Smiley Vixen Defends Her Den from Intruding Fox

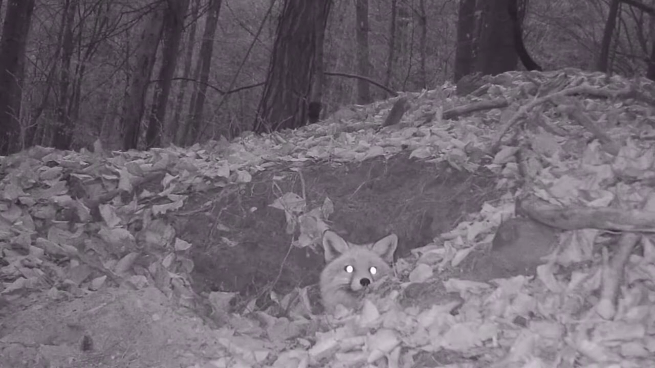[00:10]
last night there was another fox that came to visit the den of Smiley Vixen, and he was angry. He was really aggressive. I don't know what he was trying to do, but he was attacking her while she was in the den, and she was defending her den. So I don't know if he wanted to do some copulation business or if he wanted to steal her den.
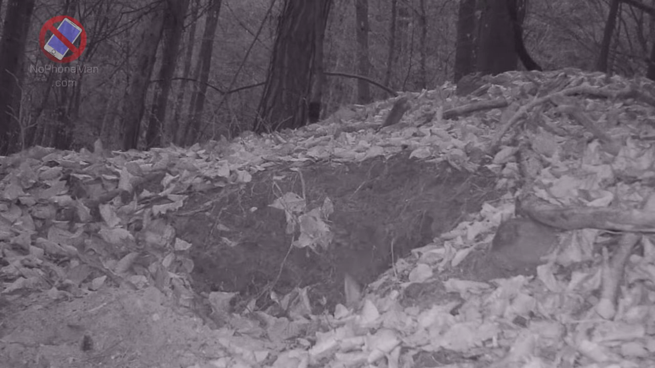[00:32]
I am not sure actually what was going on, but he came quite aggressively at her and she defended her den,
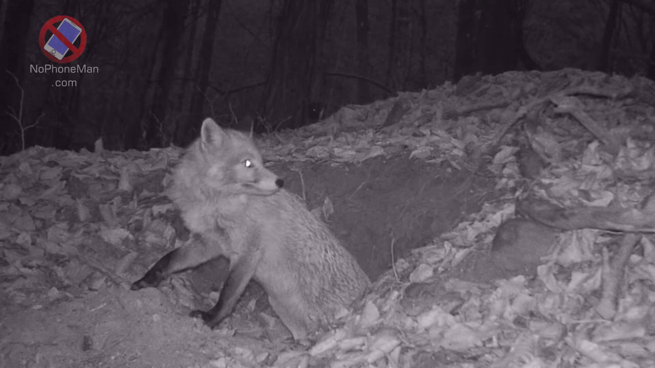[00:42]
or her reputation, or whatever the hell she was defending. That was interesting. Wish I had a better idea what that was all about. I'm not sure what was going on, but yeah. Another fox got aggressive with the Smiley Vixen. My camera captured it all. Very interesting. Wonder if that fox comes back. No idea at this stage. We'll have to wait and see.